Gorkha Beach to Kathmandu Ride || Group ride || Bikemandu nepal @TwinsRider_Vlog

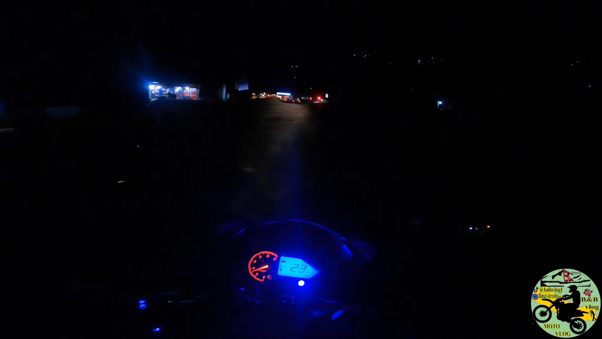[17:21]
जम जम जम जम, ल बल्ल निस्क्यौँ हामी चाहिँ। सो अब यहीसम्मको हो होइन, अब घर पुग्ने त कहिले कहिले थाहा छैन।
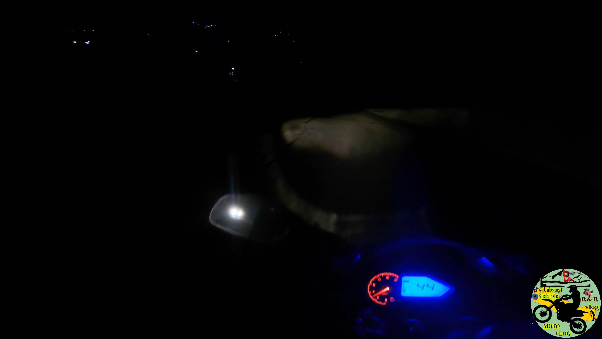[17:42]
सो धेरै राति भइसक्यो, पानी लगाएको छ हेर्नु यस्तै भन्ने। बाई बाई, गुड नाइट गाइज, लभ यु अल, टेक केयर, अनि सपोर्ट गर्नु होला बिएनबी ब्लगलाई है त। बाई बाई गाइज।